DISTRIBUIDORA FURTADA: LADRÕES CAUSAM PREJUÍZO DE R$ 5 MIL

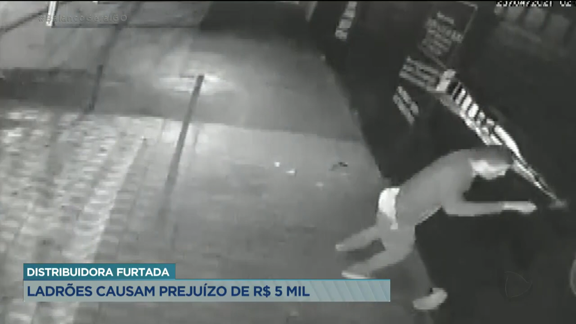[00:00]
Os dois criminosos chegaram na frente da distribuidora por volta de 1h40 da manhã do dia 23 de abril. Eles observam e em pouco tempo um deles arromba a porta de aço.
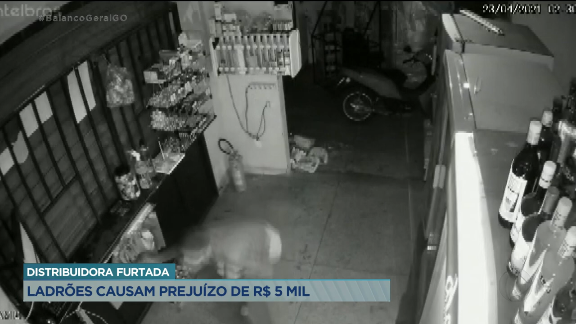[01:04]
Por último, eles foram e pegam os uísque. E em torno de 11 garrafas de uísque eles levaram.